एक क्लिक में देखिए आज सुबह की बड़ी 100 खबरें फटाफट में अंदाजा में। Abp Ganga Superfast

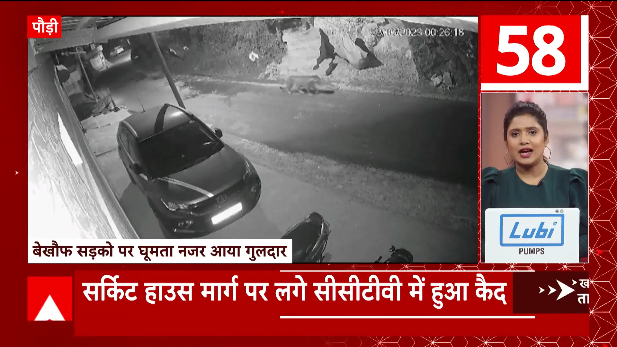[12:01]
रात के अंधेरे में सड़कों पर बेखौफ गुलदार चहलकदमी करता हुआ देखा गया। कंडोलिया सर्किट हाउस मार्ग पर सीसीटीवी कैमरे में हुआ कैद।